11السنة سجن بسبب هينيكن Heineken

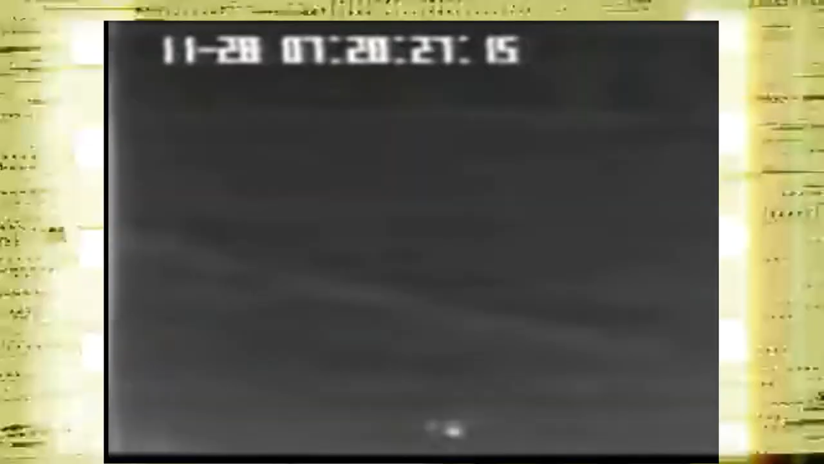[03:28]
كيوقع اهتزاز يعني في الكاميرا اللي متبته على الهليكوبتر، وتفقدوا السيطره على المراقبه.